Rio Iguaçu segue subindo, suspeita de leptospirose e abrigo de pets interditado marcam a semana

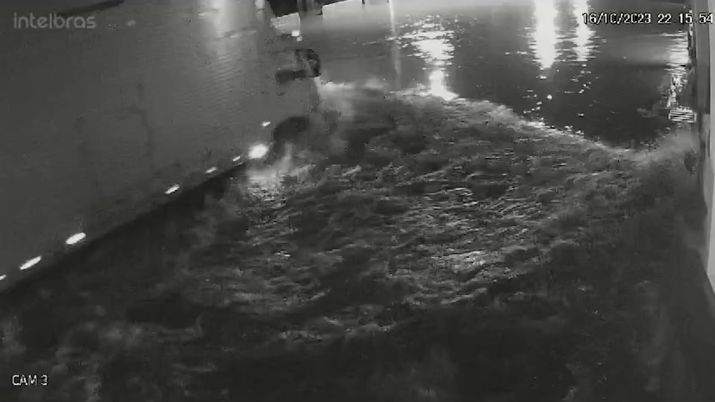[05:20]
Também em Três Barras, imagens de câmera de segurança flagraram o momento em que um caminhoneiro ignora a barreira montada na Avenida Abraão Mousse e passa sobre a lâmina de água, ele consegue passar provocando movimentos das águas que, consequentemente, pressiona o muro de uma casa, levando-o à queda.